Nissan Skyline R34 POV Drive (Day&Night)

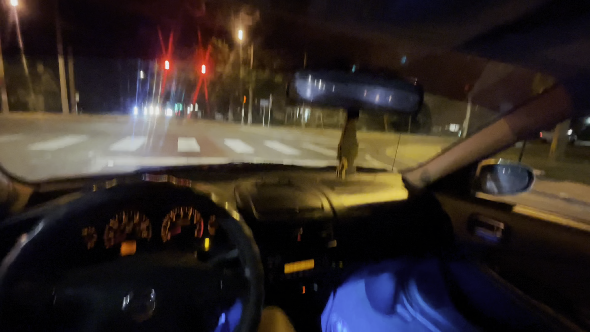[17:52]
There goes a cop. Chill. Nigga does that right in front of a cop. Gotta chill, bruh. I'm finna brake check his ass if you don't chill.